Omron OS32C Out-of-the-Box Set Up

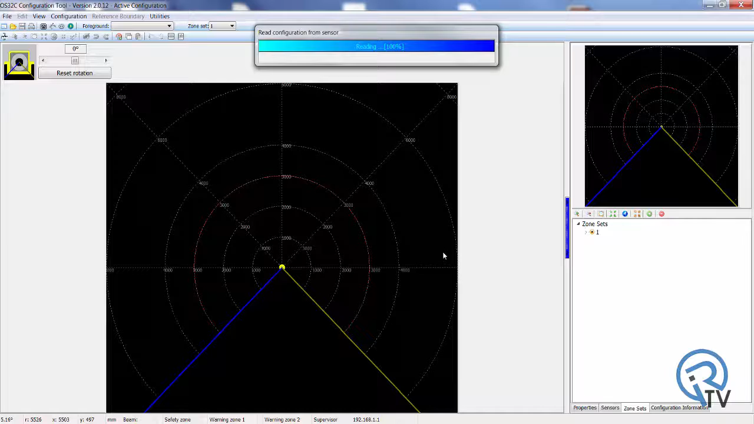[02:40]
The user interface will now be displayed, which includes the graphical display of the protected zone, the drawing and configuration tools, and the system parameter settings box.